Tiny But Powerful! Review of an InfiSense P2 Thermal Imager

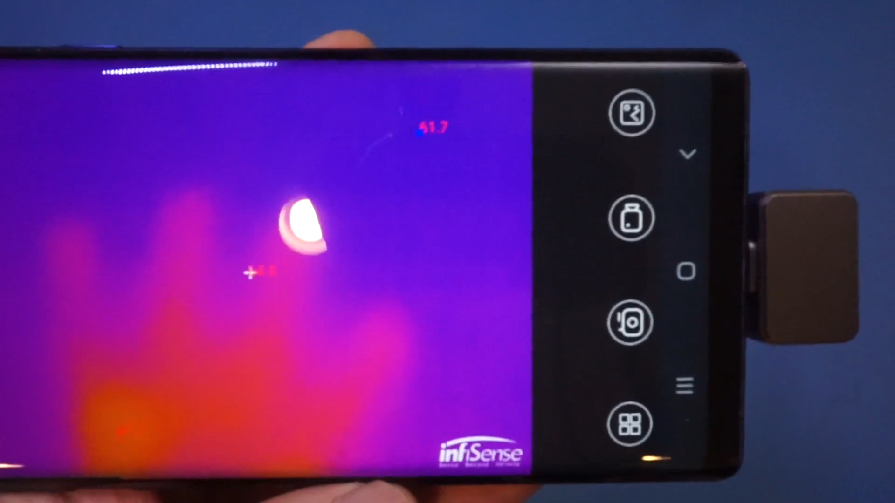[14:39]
a smartphone based ir sensor is that you can use it to record videos
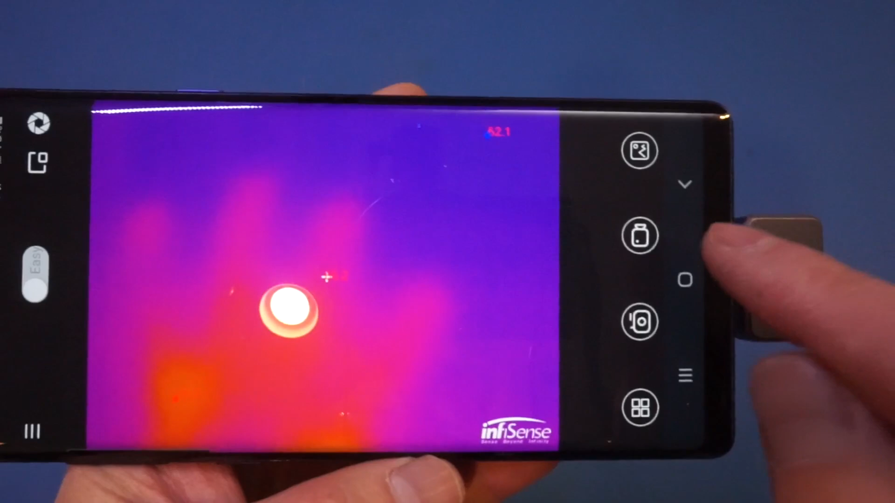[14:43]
and that's something that is lacking on the uti 85a actually i like this feature quite a bit and by the way if you plug in the sensor to a computer it will recognize it as a standard webcam and therefore anything you can do with a webcam you can do with this sensor that makes it very useful as well
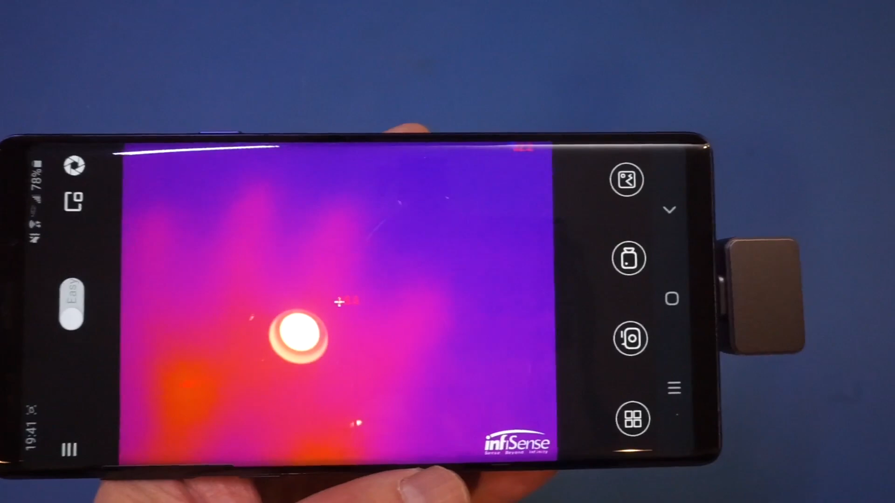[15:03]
so i thought i would just share with you some of the pictures and videos